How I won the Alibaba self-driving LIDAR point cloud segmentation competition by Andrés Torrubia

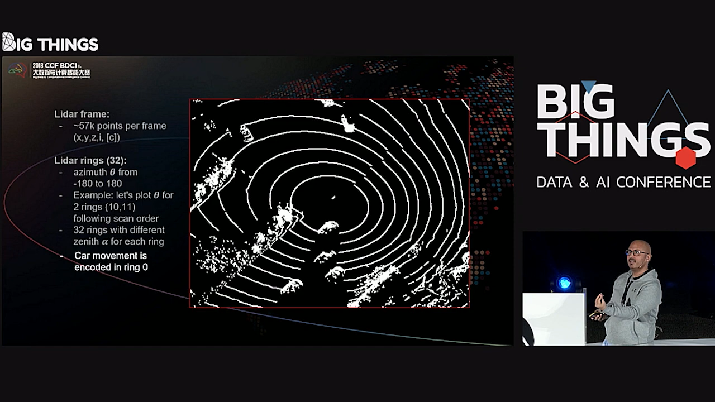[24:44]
So we can derive movement of the car using the top. And then you can re-reference the whole thing with the top of the car.